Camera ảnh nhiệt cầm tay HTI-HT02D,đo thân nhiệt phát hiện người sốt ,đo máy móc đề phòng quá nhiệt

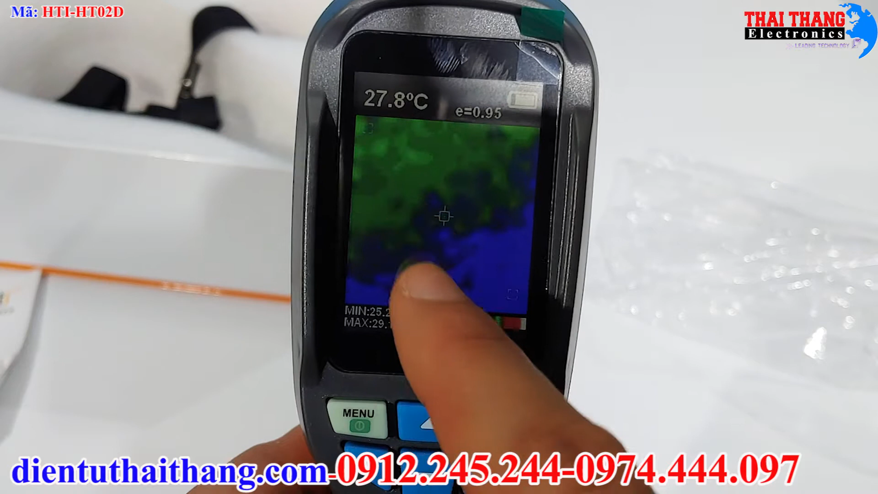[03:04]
On screen: spot 27.8°C
Đây là cái nhiệt độ vùng trung tâm nhé Còn những cái ô vuông nó chạy chạy như thế này Là cái vùng có nhiệt độ nhỏ nhất và cao nhất
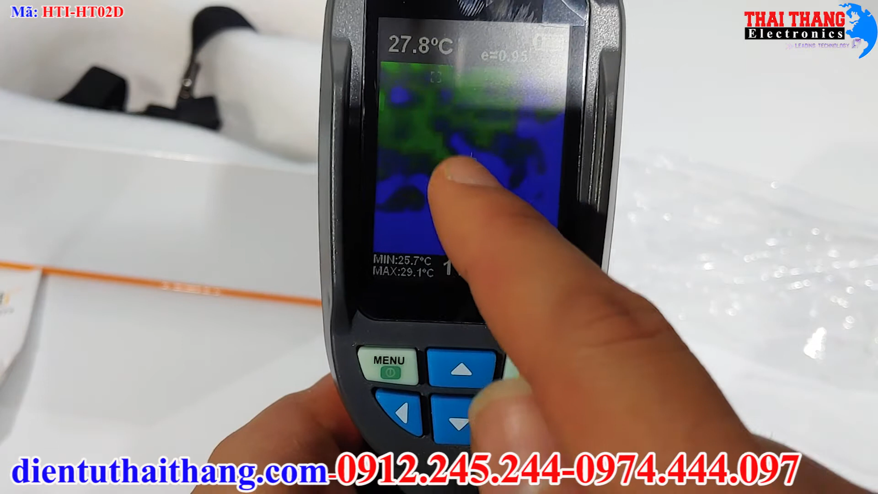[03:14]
On screen: spot 27.8°C, max 29.1°C, min 25.7°C
Này Những cái ô vuông chạy chạy như thế này Đây là những cái vùng có nhiệt độ thấp nhất và cao nhất Thấp nhất và cao nhất thì nó hiển thị ở đây nhé Đây là giờ này Đây là cái bảng Bảng màu này
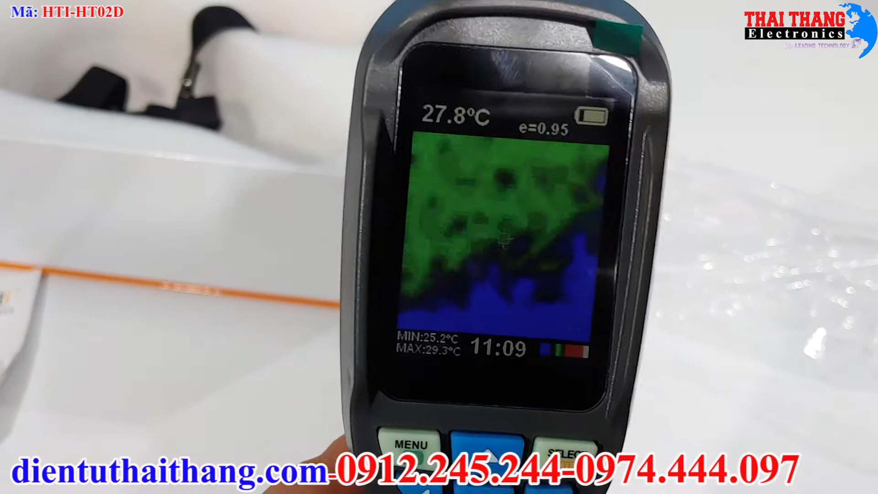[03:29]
On screen: spot 27.8°C, max 29.3°C, min 25.2°C
Đây là bảng màu Còn đây là cái độ phát xạ Cái độ phát xạ thì nó phụ thuộc vào Những cái vật liệu cần đo Ví dụ như là sắt, thép
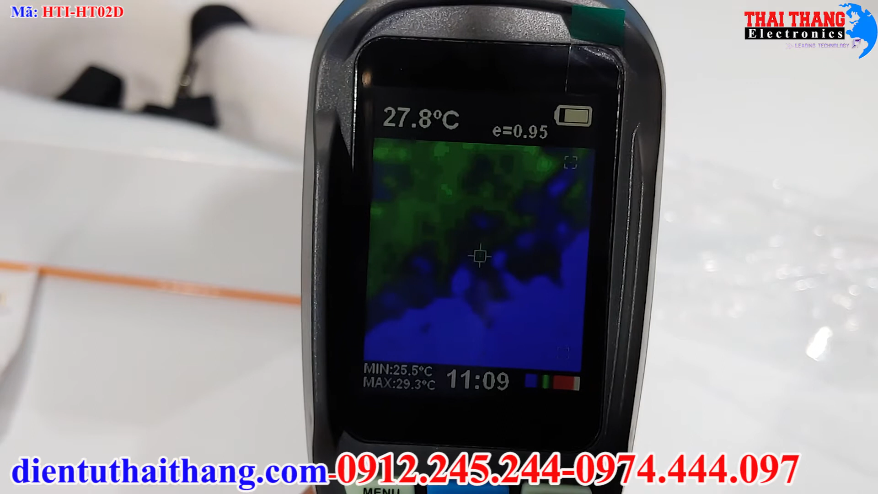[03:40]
On screen: spot 27.8°C, max 29.3°C, min 25.5°C
Hoặc là những cái kim loại nó không chảy Thì nó lại khác với thiết bị Khác với cái da người nhé Cũng vẫn có thể đo da người được bình thường Da người thì chúng ta thường để 0.95
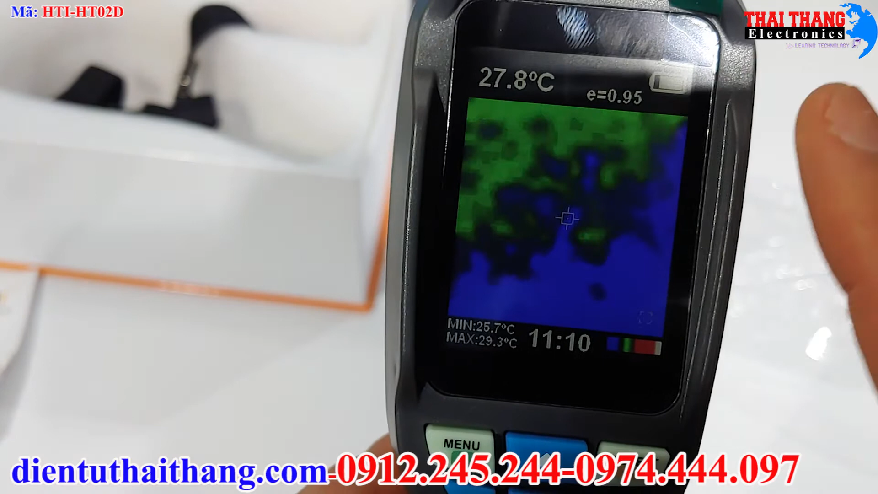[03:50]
On screen: spot 27.8°C, max 29.3°C, min 25.7°C
Hoặc là 0.6 0.96 chẳng hạn Thì nó sẽ
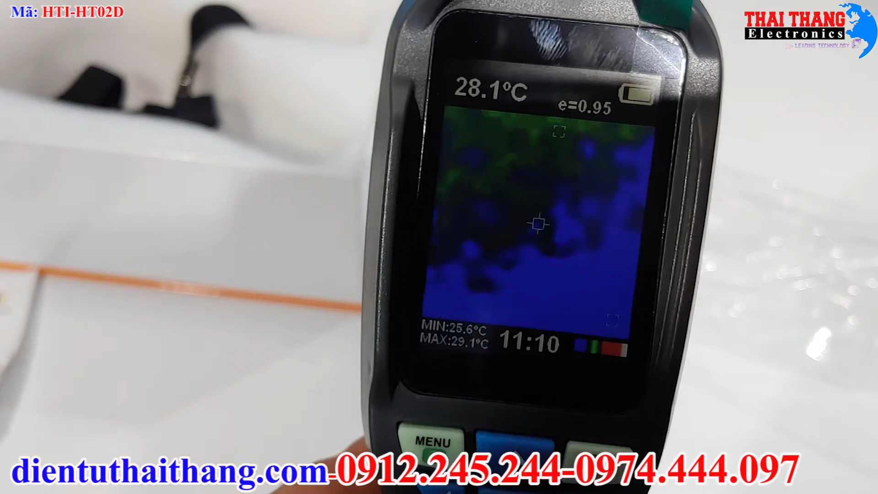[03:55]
On screen: spot 28.1°C, max 29.1°C, min 25.6°C
Và nó còn phụ thuộc vào cái khoảng cách mà
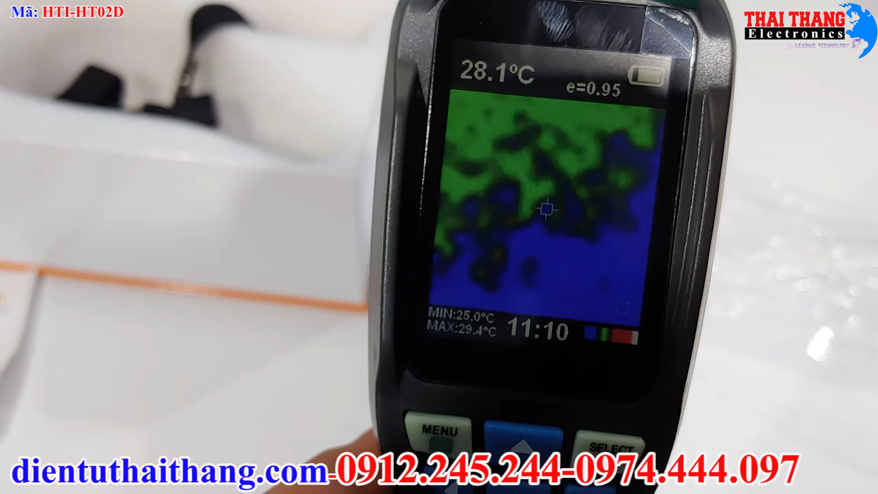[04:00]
On screen: spot 28.1°C, max 29.4°C, min 25.0°C
Quý vị định đo Ví dụ như là 1m thì nó khác với 2m Thì chúng ta sẽ Về nhà chúng ta thử Và chúng ta điều chỉnh cái Cái air này cho phù hợp
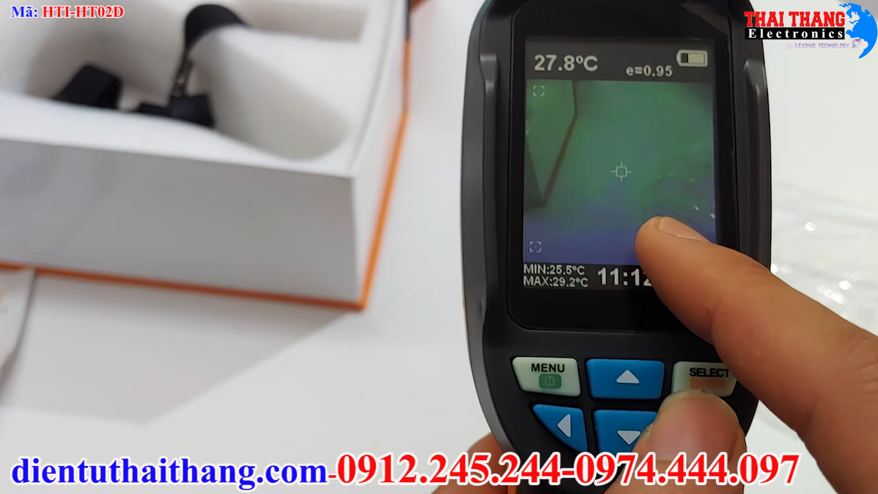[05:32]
On screen: spot 27.8°C, max 29.2°C, min 25.5°C
Tiếp theo là cái này là 25% ảnh nhiệt Và đây 25% ảnh nhiệt Tiếp theo là 50% ảnh nhiệt Tức là một nửa là ảnh nhiệt và một nửa là ảnh thực Nó trồng nẫn lên nhau Tiếp theo nữa là 75% ảnh nhiệt Và cuối cùng là 100%
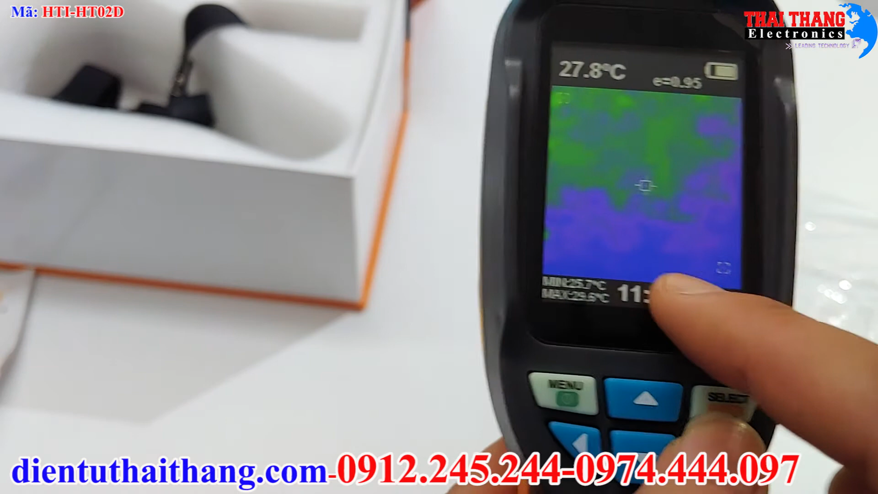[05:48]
On screen: spot 27.8°C
ảnh nhiệt Thì lúc này sẽ không có ảnh thực nữa Chúng ta chỉ có ảnh nhiệt thôi Bây giờ mình sẽ thử đo cái
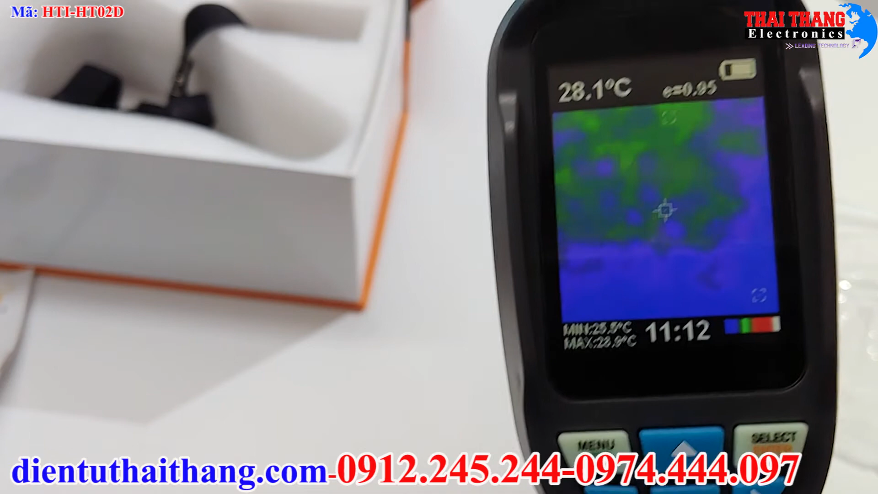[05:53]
On screen: spot 28.1°C
tay của mình Như thế là cái thiết bị này có thể đo ở trong bóng tối được nhé Nếu mà bóng tối thì chúng ta
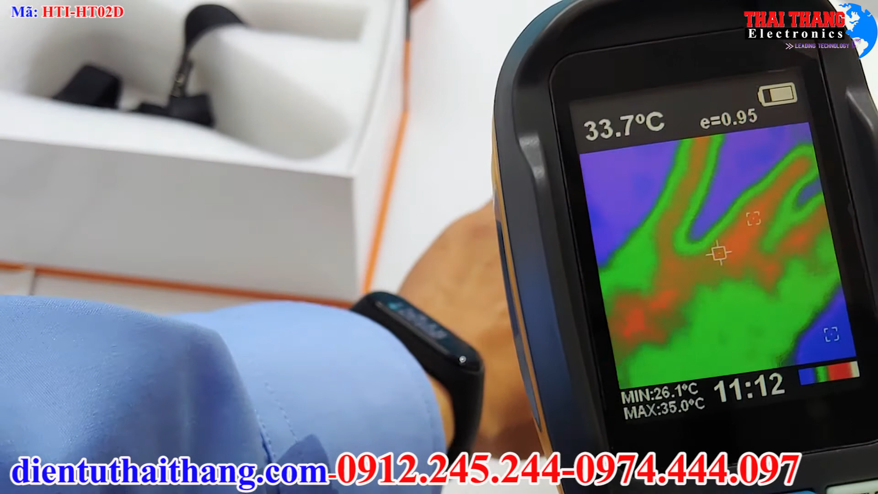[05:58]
On screen: spot 33.7°C, max 35.0°C, min 26.1°C
để là hoàn toàn 100% ảnh nhiệt Đây chúng ta có thể nhìn thấy các cái điểm
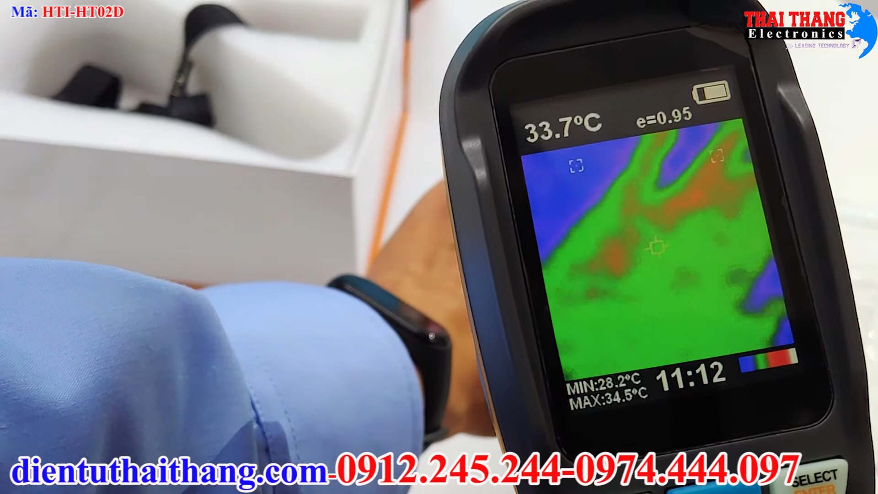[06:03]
On screen: spot 33.7°C, max 34.5°C, min 28.2°C
nó chạy khác nhau này Cái điểm màu đỏ tức là cái điểm nhiệt độ cao nhất Còn cái điểm màu Màu xanh kia là cái điểm nhiệt độ thấp nhất nhé Đo thời gian thực luôn Min là 20 mấy này Hoàn toàn có thể đo được nhiệt độ của thân nhiệt nhé
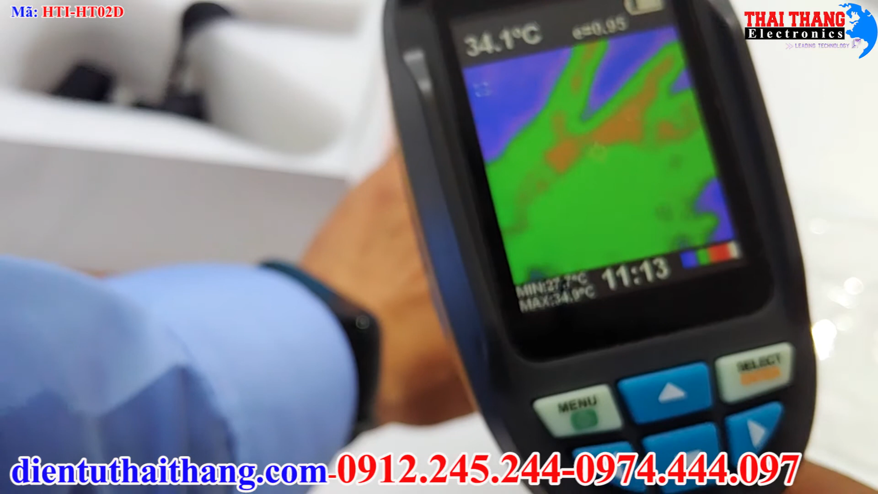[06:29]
On screen: spot 34.1°C
Đây là nhiệt độ ở vùng trung tâm này Nhiệt độ min và nhiệt độ mắc